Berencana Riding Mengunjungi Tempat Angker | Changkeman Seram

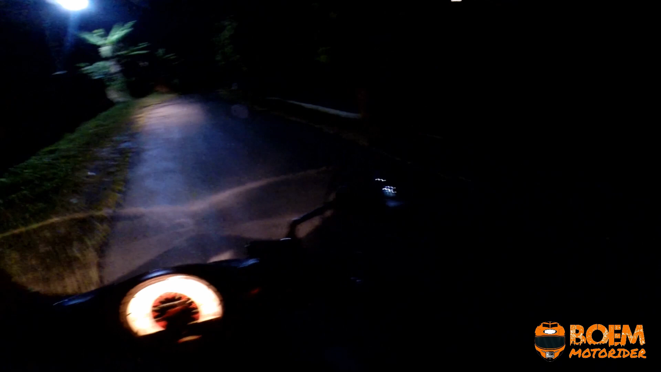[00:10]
dulu saya lihat penampakan di situ ya penampakan
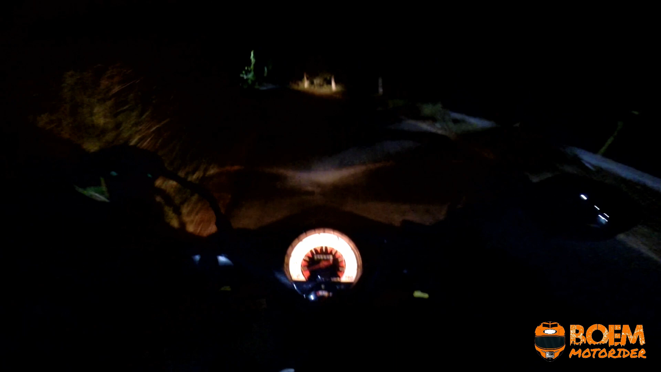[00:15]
ya tele dulu api-api
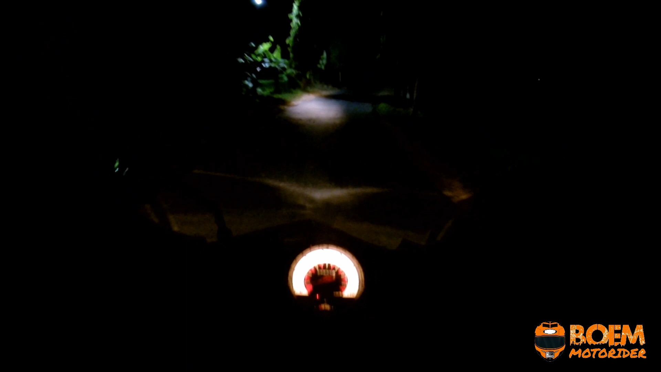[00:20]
yang menyala itu nggak tahu apa dulu di situ ya beneran saya lihat pas sekarang sama istri saya ini juga saya bareng saya mau mengantar ke
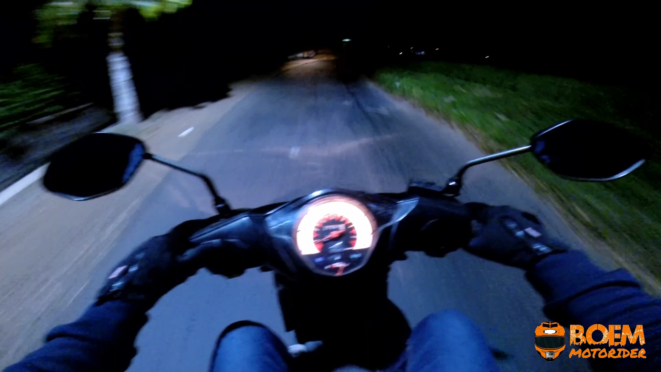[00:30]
minimarket nggak tahu beli apa ya kalau sendiri sebenarnya mau ke tempat-tempat yang ekstrim yang angker gitu ya nah di malam tetangga saya itu ada yang
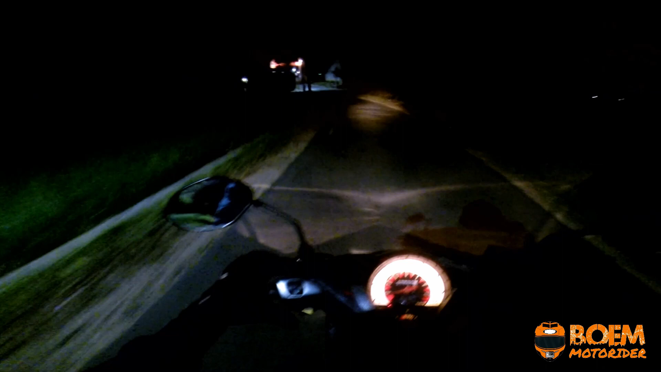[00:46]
jatuh di depan pemakaman ini ini dari perempatan sini itu lurus kesana itu ya ada yang jatuh di situ tadi malam katanya melihat sesuatu
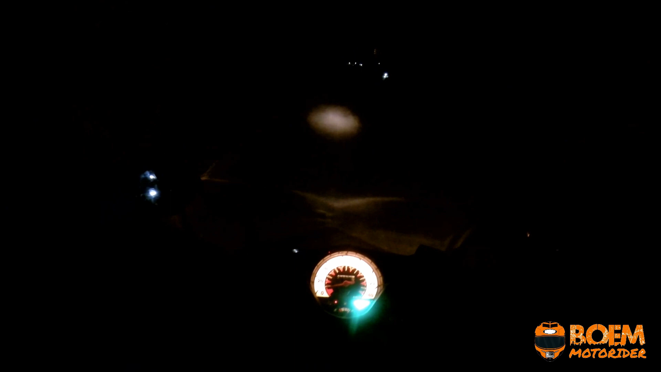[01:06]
tempat-tempat yang angker silaturahmi ya
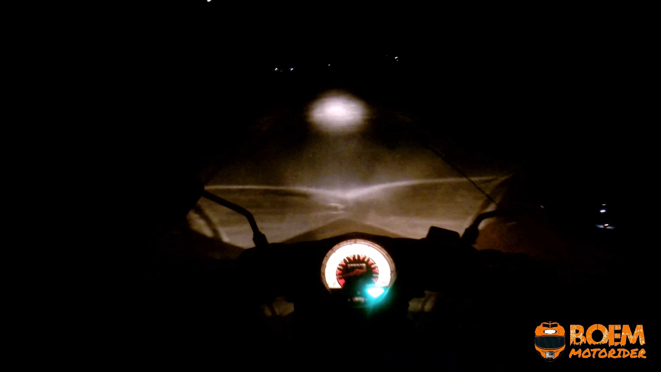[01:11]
pakai motorbit ini kok nggak kelihatan jelas ya lampunya ini terakhir yang ada di helm saya yang kemarin itu lepas ya soalnya nggak kelihatan siang aja adem sekali apalagi malam nggak kelihatan bahaya melahan ablak sesuatu
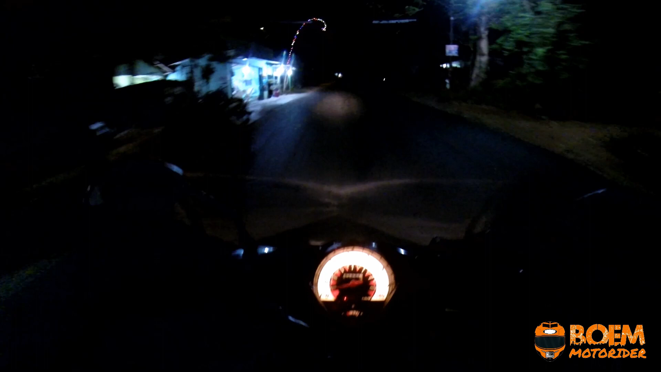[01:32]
ini malam Jumat ya ini nggak tahu Jumat apa kalau pasang Kliwon atau Pahing apapun nggak tahu ini pokoknya ini malam Jumat rencananya tadi saya mau jalan-jalan sendiri ya mau ya itulah bawa senter ke tempat-tempat
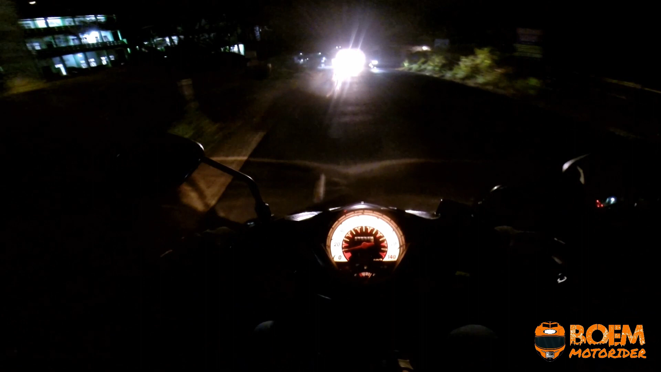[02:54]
ya trailing ini pakai bik lampunya itu agak redup ya kalau pakai Vino itu agak terang benarnya nggak apa-apalah biar serem kelihatan gelap biar serem lain kali lah mau jalan-jalan ke situ situ ya ke tempat-tempat angker gitu lah dia hitung-hitung silaturahmi lah kalau lihat lihat ya lari atau nggak lihat ya syukur lihat ya lari
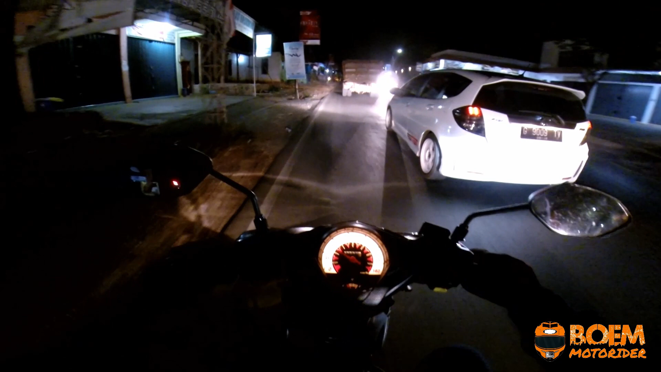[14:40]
bisa juga nanti ke itu jalan tengah itu alas rober itu ya bisa juga ke situ nanti kapan-kapan ya rame-rame tapi kalau kalau situ takut bukan jumlah masalah itu soalnya japan tuh ada orang iseng ya ada orang iseng takutnya itu kalau di tempat-tempat seperti itu kalau ada orang iseng tiba-tiba mencegat kita dan meminta sesuatu kalau ada orang iseng enggak tahu namanya orang apes bukan
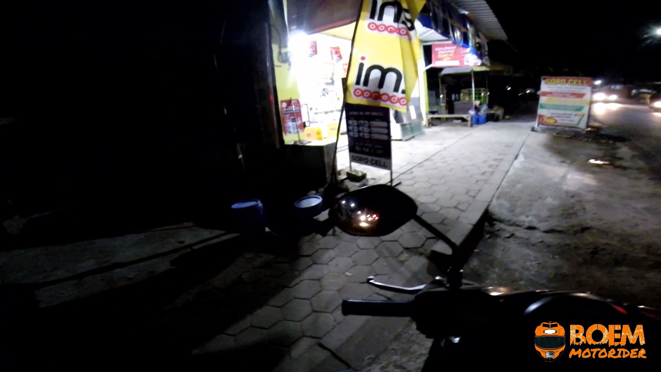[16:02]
kalau malam sih enggak kelihatan misalnya gini bacot-bacot seangkeman di jalan tuh nggak nggak kelihatan kalau malam tapi kalau siang kalau kena sinar matahari helmnya itu pasti ngain-ngain ngain katon ini malam Jumat nanti kalau nggak percaya malam Jumat nanti dilihat dibakul jamu jamu obat kuat nanti rame sekali masih yang malam Jumat yang
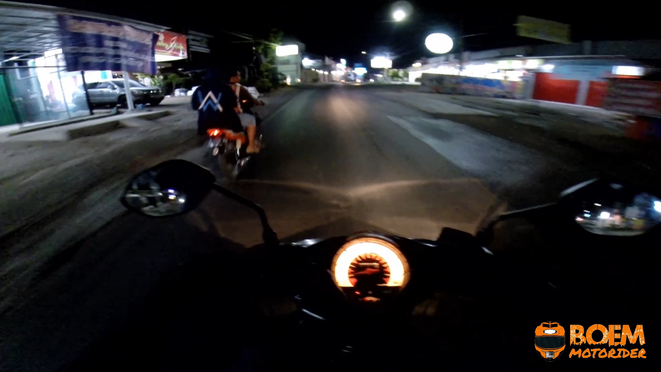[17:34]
dengan saya ya kemungkinan besar tidak mahal tak anterin tapi beli sendiri enggak usah enggak usah ngasih upah saja saya bukan maklal rempeng ya biar trailing ini mau lewat pasar ah coba nanti bakul jamu rame gak ya yang beli itu malu astral manusia-manusia biasa di sini nih pasar limpung